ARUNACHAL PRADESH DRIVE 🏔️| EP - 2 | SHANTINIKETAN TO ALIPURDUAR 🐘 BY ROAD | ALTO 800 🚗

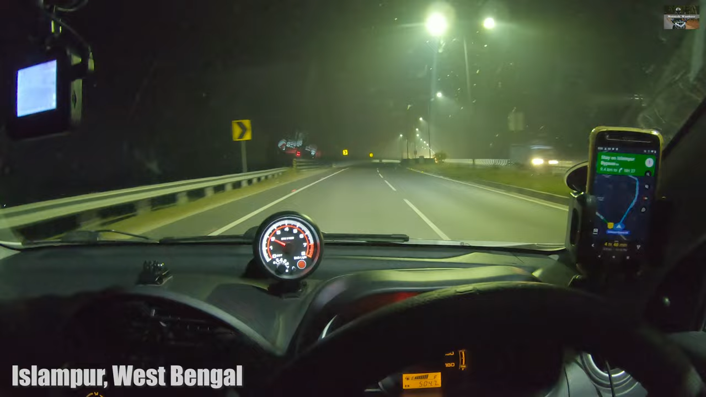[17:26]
This is the Islampur bypass, and we are continuing ahead.
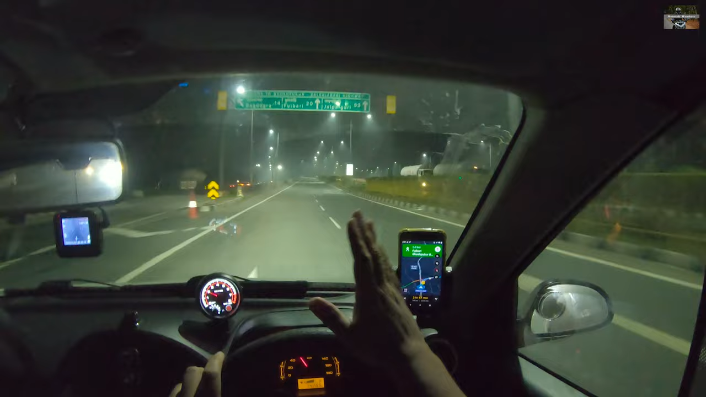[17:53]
सो फुलबारी इज 20 किलोमीटर्स, जलपाईगुड़ी 53 है. और ये काइंड ऑफ एक बाईपास है जहाँ से हम निकल जाएंगे. लेफ्ट साइड निकल गया है
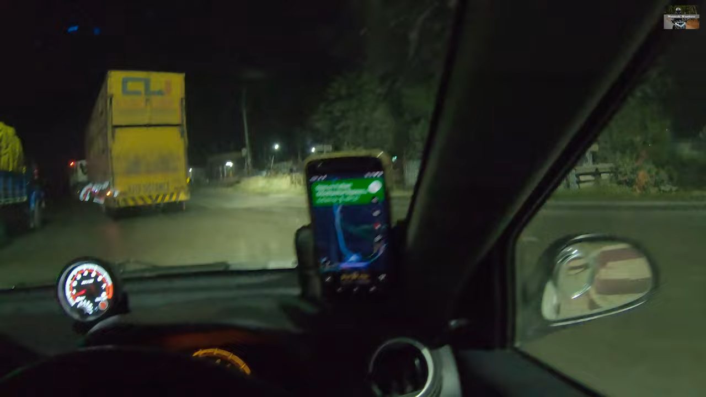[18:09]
पूरी गाड़ी अंदर चली जाए.
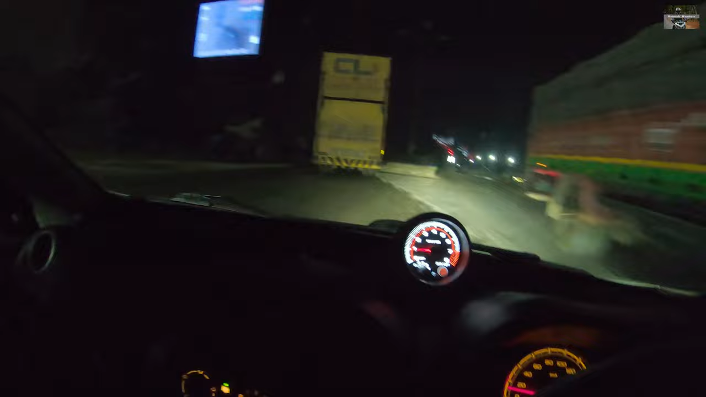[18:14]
खड्डों का साइज देख लो बस.
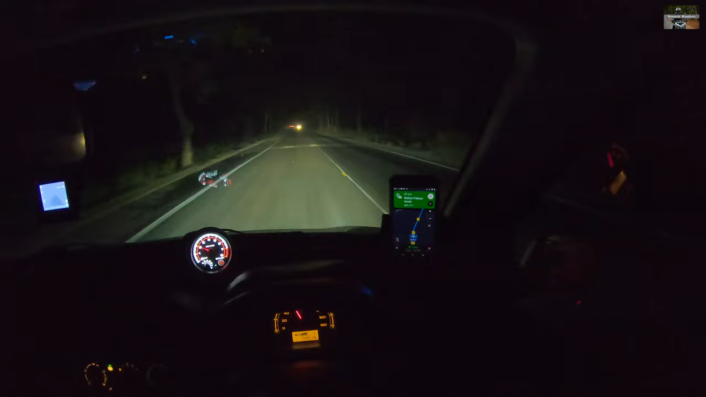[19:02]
ओके, दैट वॉज क्लोज. एनीवेज, सो ये थोड़ा सा जंगल वाला रूट है, और मैंने जहाँ तक सुना है कि यहाँ पे एलिफेंट्स काफ़ी होते हैं और कभी कभी वो निकल आते हैं हाईवे पे, और लेपर्ड्स वगैरह भी है इस जंगल में. सो नेवरदलेस, आई डोंट थिंक मैं इतना लकी हूँ कि आज मुझे दिख जाएगा ऐसा कुछ, बट ठीक है, जो भी है.
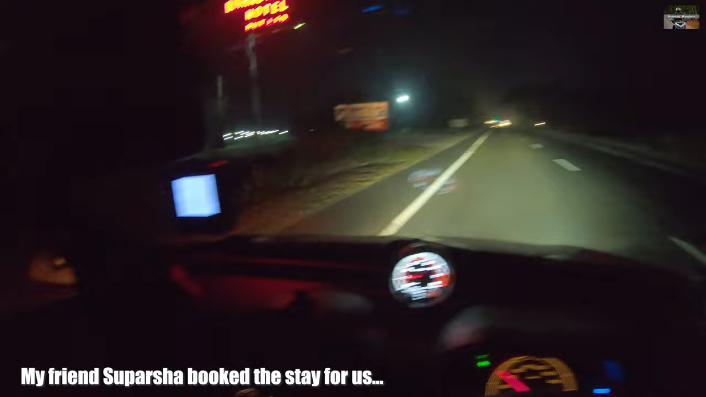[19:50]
विशाल पैलेस होटल, ठीक है, ये हम पहुंच गए हैं हमारे डेस्टिनेशन पे, जो ये विशाल पैलेस. उस तरफ करो ना.
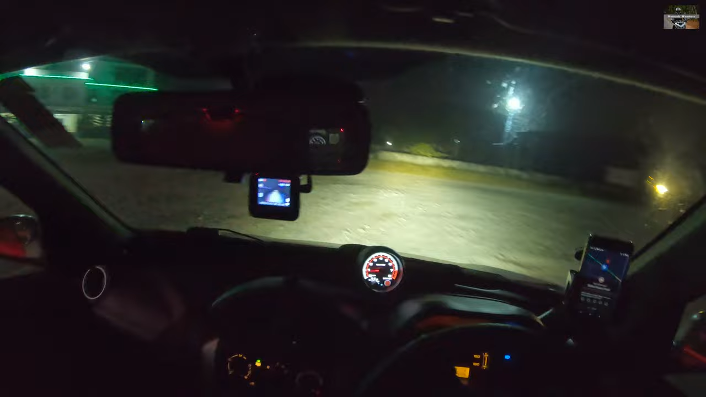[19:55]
ऑलराइट, तो हम पहुंच गए हैं विशाल पैलेस होटल।